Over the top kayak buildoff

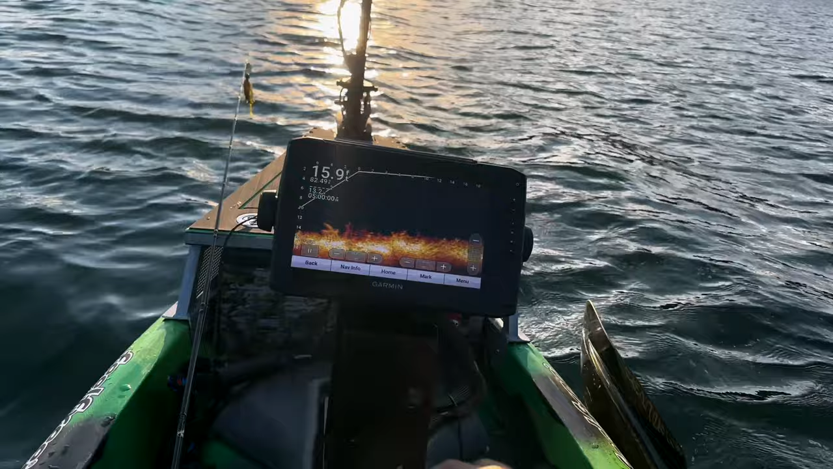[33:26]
oh fish there where are they right here is that right underneath me hmm we have to drop
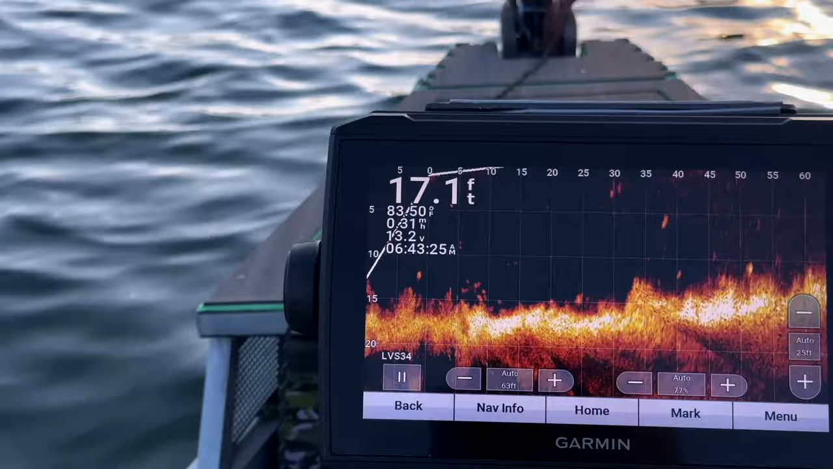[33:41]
On screen: depth 17.1 ft
ah you stupid fish oh come on it's a bunch of little pecker bluegill and then there's a few big bass swirling the area i can't tell which one is which you know